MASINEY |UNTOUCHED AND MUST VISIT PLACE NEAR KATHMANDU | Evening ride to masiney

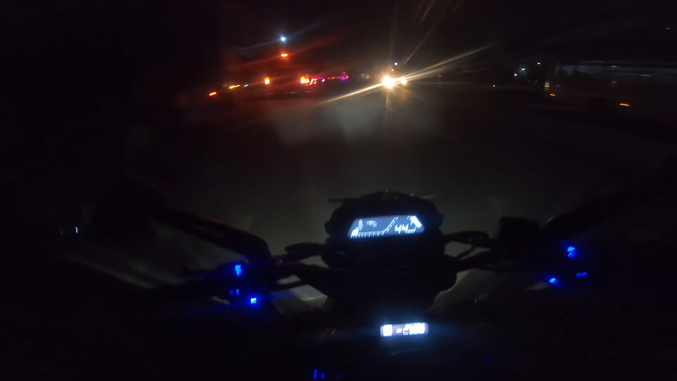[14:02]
टक्क इभिनिङमा राइड आइयो सही भ्यू इन्जोय गरियो एन्ड नाइट बसको लाइन छ है एज युजुअल नाकढुङ्गामा सो दिस मच फर टुडे है त गाइस सी यु नेक्स्ट भिडियो अन्टिल देन बाई बाई